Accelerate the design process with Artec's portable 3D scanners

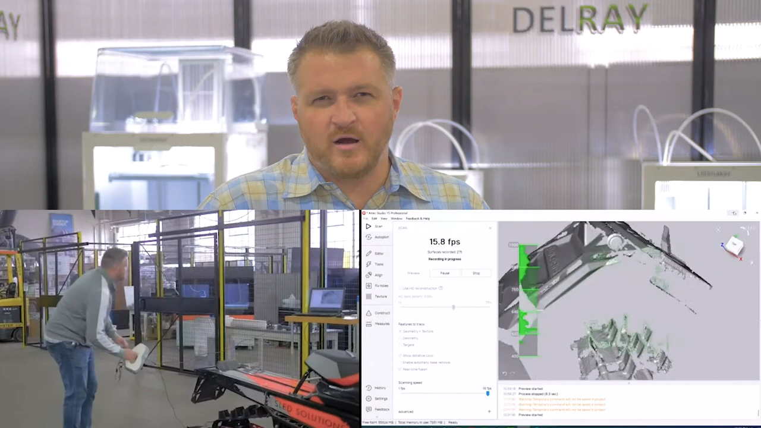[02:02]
And the reason we use the Artec EVA first is so that the data would go directly into a laptop via USB connection. And then we could see that data instantly, do some alignments,
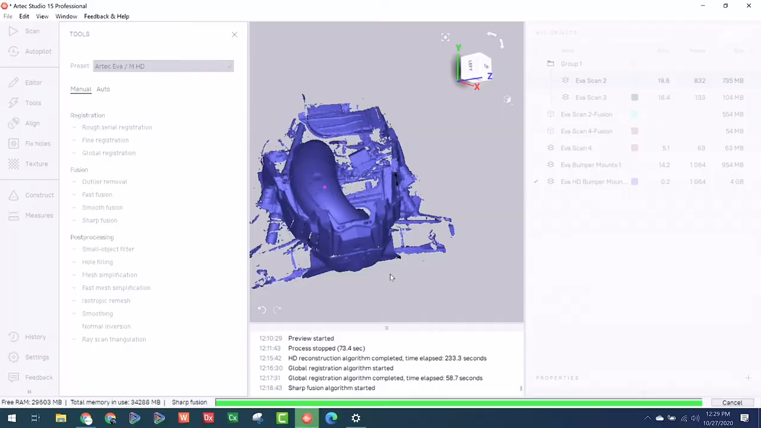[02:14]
get some screenshots and images of what the data looks like to his designer,
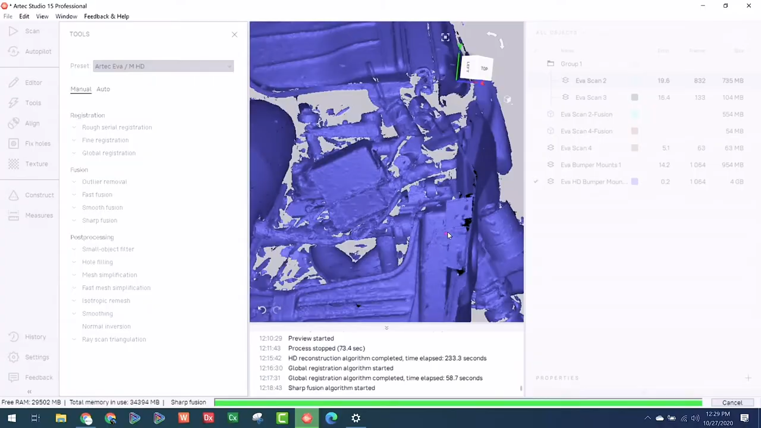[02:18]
who's out of state and couldn't make it today.
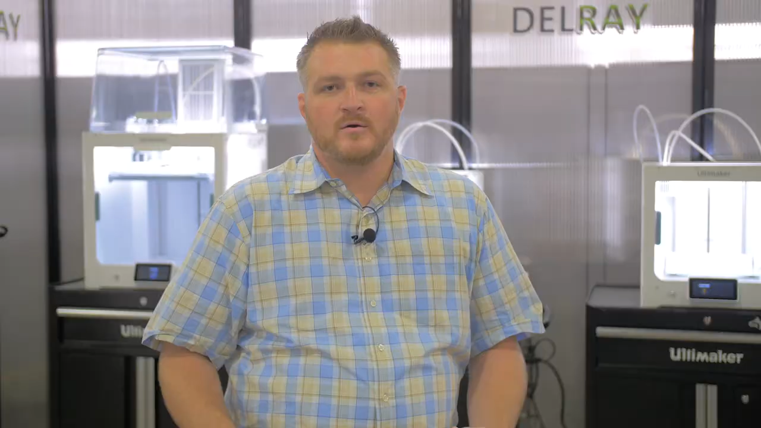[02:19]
We could have used the Artec LEO.
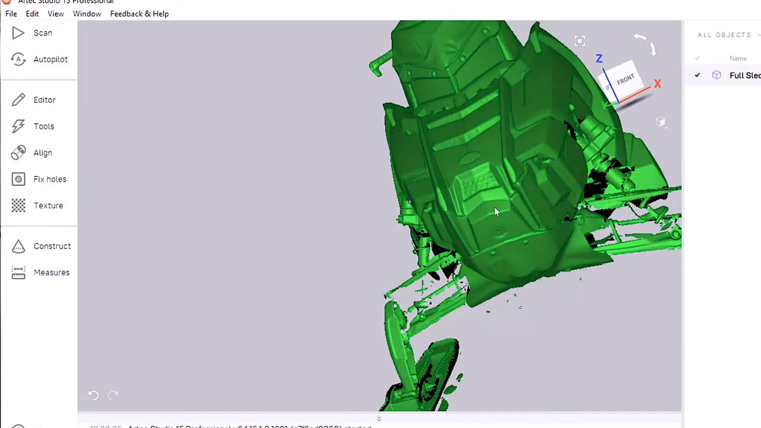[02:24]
The output's very similar, the accuracy is the same, but we chose to use the Artec EVA so that we didn't have
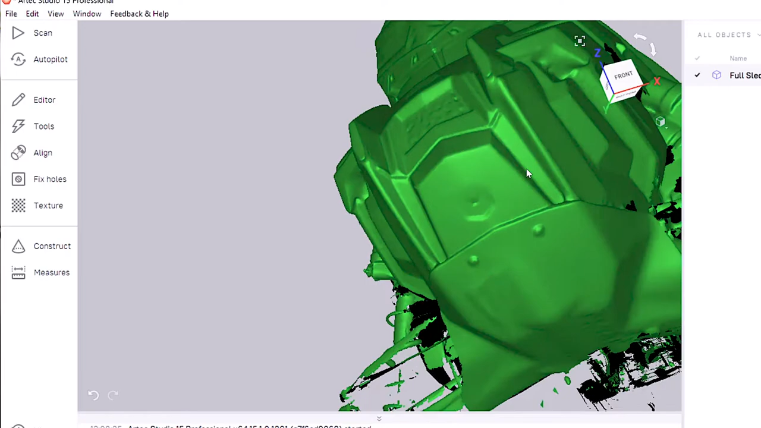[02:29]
to transfer data over the Wi-Fi or through an SD card. That adds an extra layer.
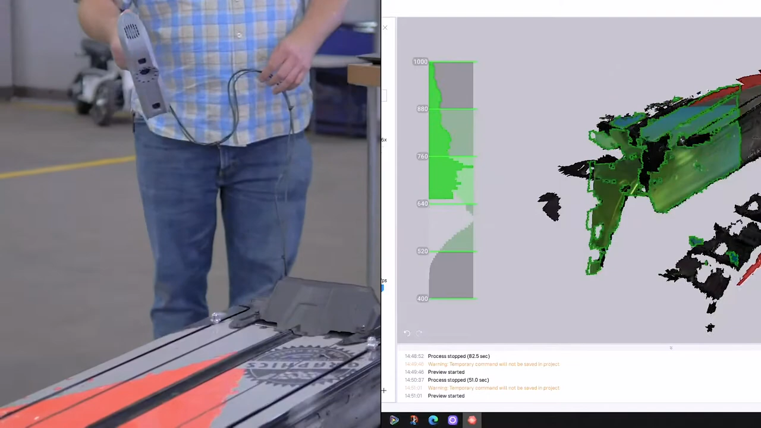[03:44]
Just get all the angles on those bolts that we can so that we can use those in CAD.
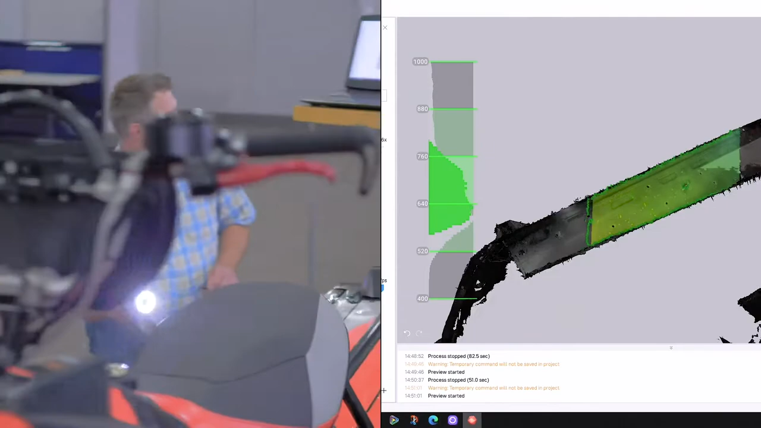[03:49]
When we start to design a bumper, we know exactly where our bolts need to go and match up.
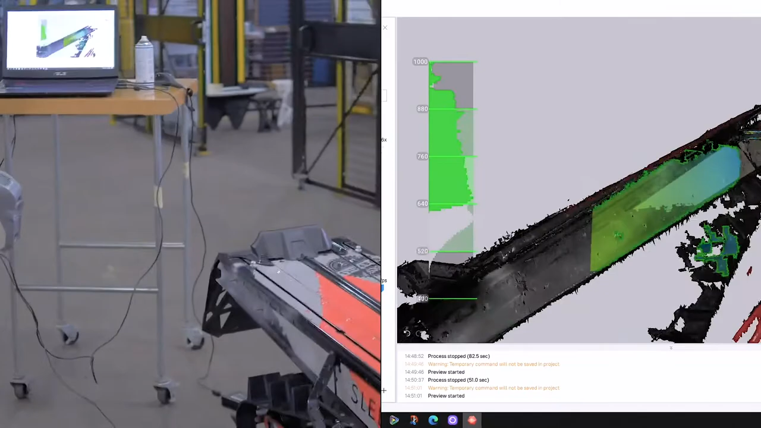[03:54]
For these critical areas, we're going to use our Artec Space Spider to get some of these bolts where we can get it a little bit tighter,
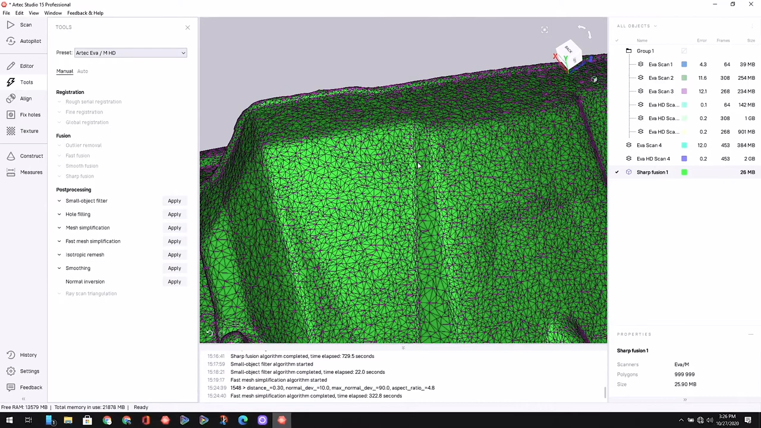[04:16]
And you can see the triangles are much more sparse. Our file size is down to 26 megabytes.
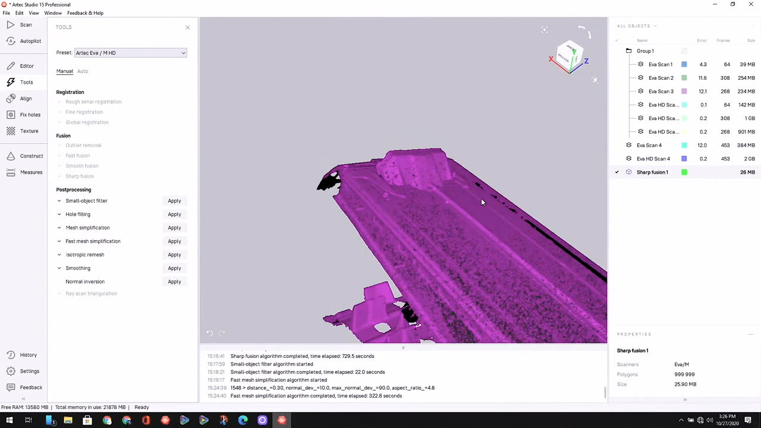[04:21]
So it's going to be much lighter weight for when you import this into your CAD tool. It's not just snowmobiles.